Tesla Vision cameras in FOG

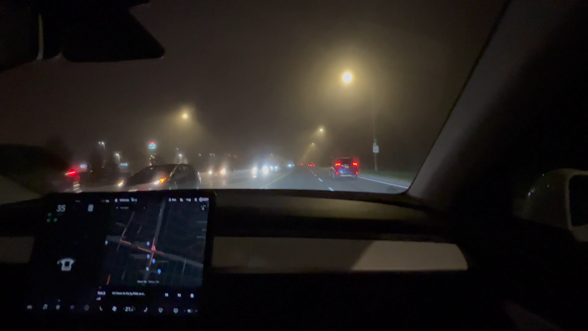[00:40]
and we're going to engage autopilot right now. Now, this isn't very, very thick fog, but it's, it's moderate. I would say this is moderate fog. And we just want to see, it's going to be a quick video to see how it is in a fog. And these are like city streets, so you have the lights and everything. Maybe we'll get an area where there's no city lights to see just how the light projection just from the headlights alone, deal with the fog.
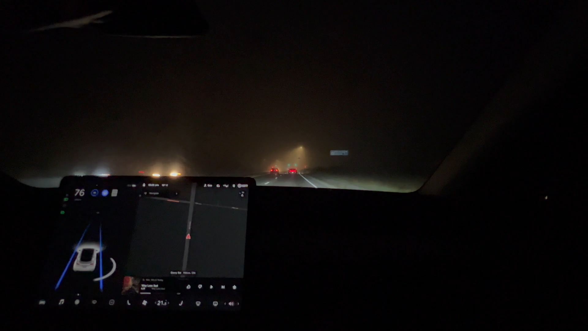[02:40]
And the stopping distance, as you can see, hasn't changed either. The stopping distance is generally the same. I don't notice any difference. This is the latest firmware, which is 2021.32.21, I believe. And the following distance I have this one set to is 4. So, we're set to 4. You can see down here in the bottom corner here. And we're doing pretty good.
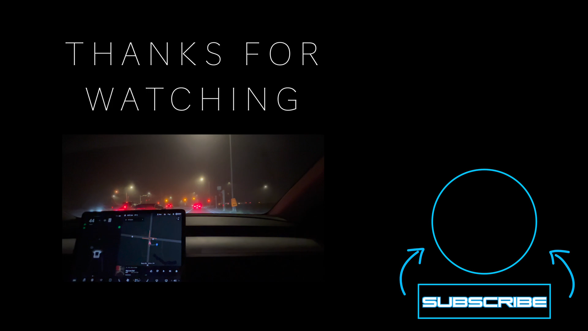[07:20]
Country road. Isn't this Oakville? No. There's going to be streetlights. Yeah, but the darkness is. There's streetlights here.